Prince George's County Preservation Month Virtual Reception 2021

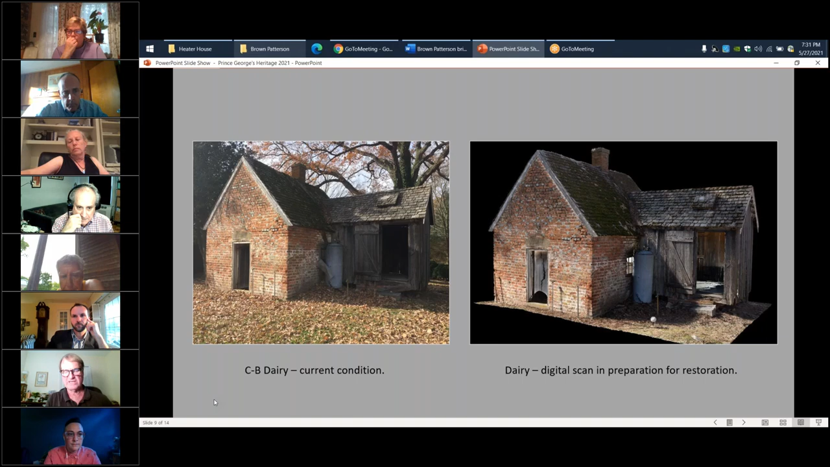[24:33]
And I know that the county, Brian Carroll, is making plans right now to begin work on the dairy, you know, to to to make repairs. So again, the scan on the right is taken from the digital camera. But the benefit of the digital camera, of course, is that you can do all sorts of things with it. So here's an example of taking, you know, those scans and locating it and taking it apart.
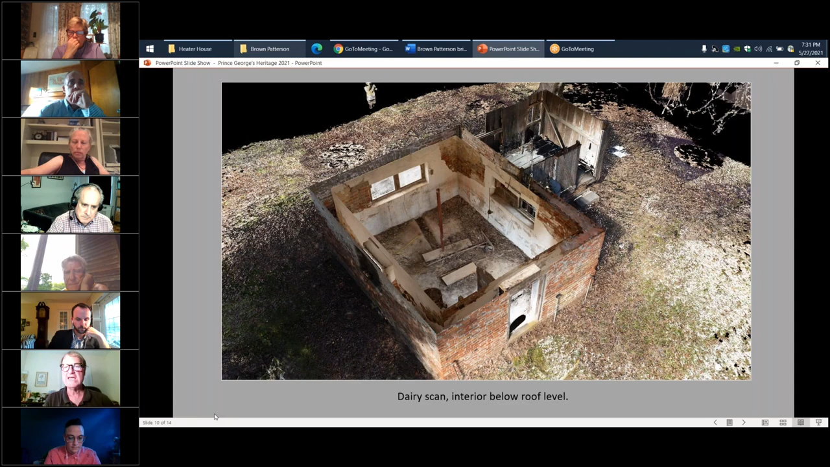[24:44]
So here they've actually lifted the roof off the top of the building so you can see, you know, inside the structure. So this is just one example of, you know, again, you can you you can manipulate these images and you can use them in ways that obviously, you know, hand measured images simply can't be done. So this is an ongoing project, and we have great hopes that we will continue to work with this. And we're in conversations with folks in Parks and Planning to do this type of scanning at other properties in the county as well.